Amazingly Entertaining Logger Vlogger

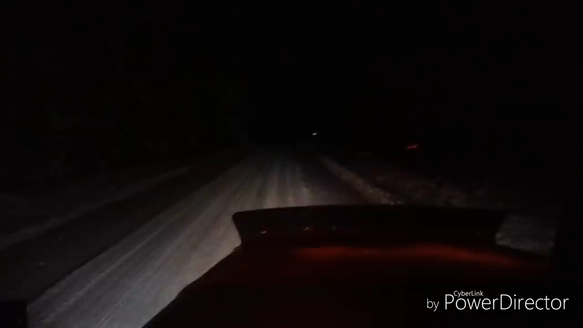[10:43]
led headlights in this low boy truck that's low beam high beam holy smokes what a difference huh yeah you'll find them in my amazon account what i don't have anything like that